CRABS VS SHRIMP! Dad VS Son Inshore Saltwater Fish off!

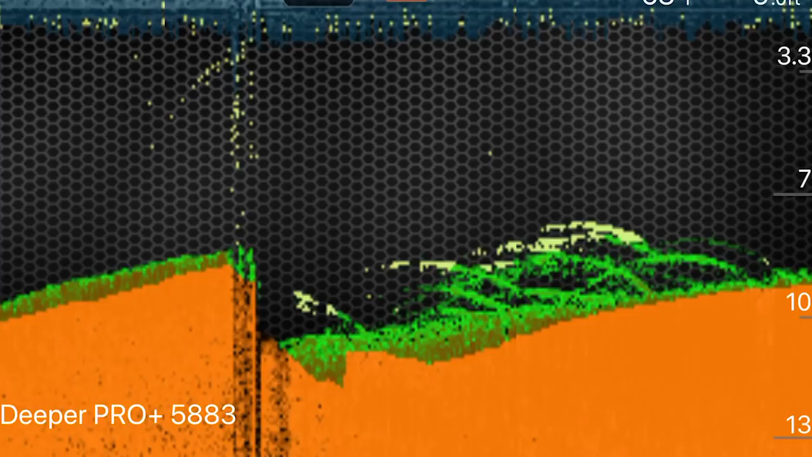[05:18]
Fish holding at 8 feet. Yep, look at that. That looks great. Okay, so now I'm gonna try even further.
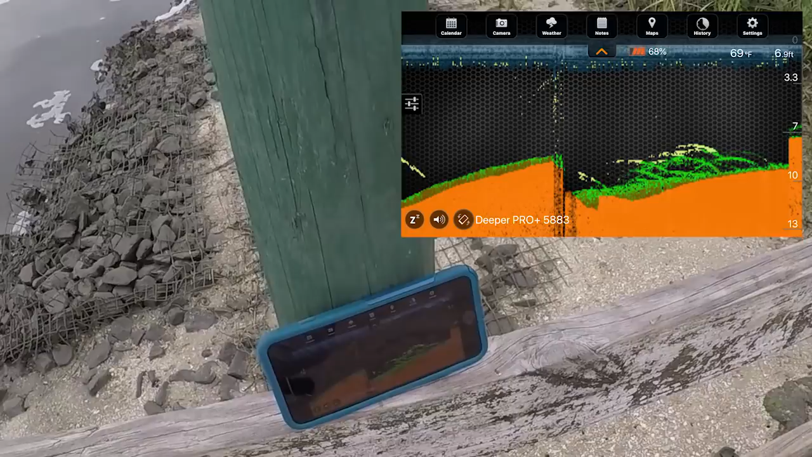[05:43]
On screen: water 69°F
7 feet. Oh, but there's stuff holding at 7 feet right there. Okay, I'm gonna bring it in. It goes from 7 feet to 9 feet. There's a drop right here. 9.7 feet. Anything holding in there? I don't see much.
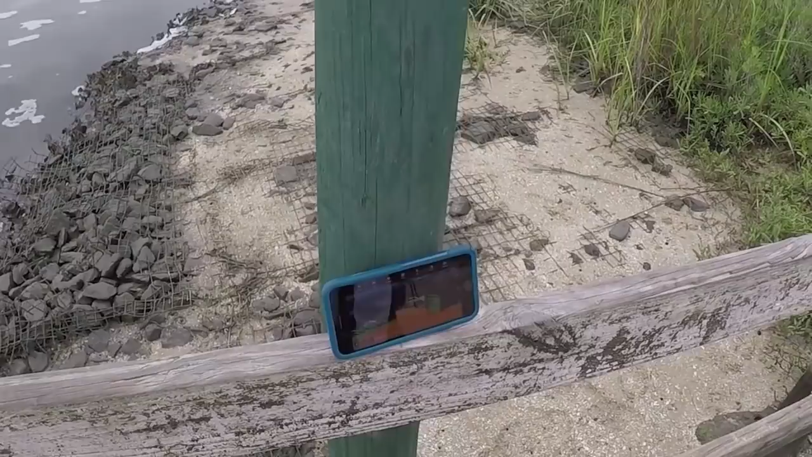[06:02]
Maybe some mullet. No, I don't think so. We're at 9.2 feet right here. That's pretty close in.
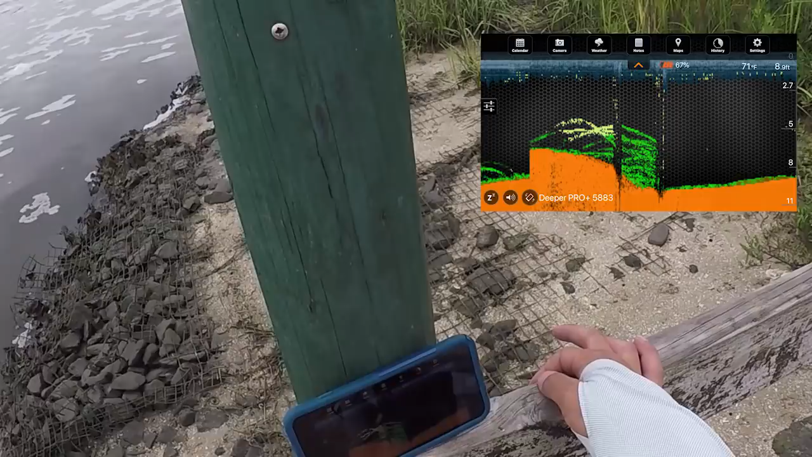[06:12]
On screen: depth 8 ft, water 71°F
Maybe some mullet in, at 5 feet. Oh, pulling you, huh?